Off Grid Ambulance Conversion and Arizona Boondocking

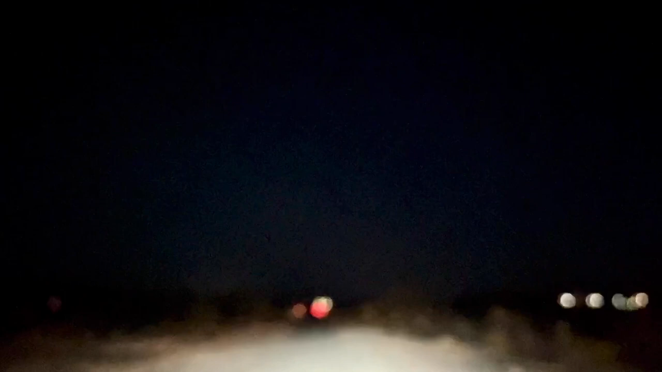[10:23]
Good to be on the road. We've got Marie behind us and it is dark where we really don't like driving in the dark. So we're leaving our camping spot in the dark. Yeah, yeah, that makes sense.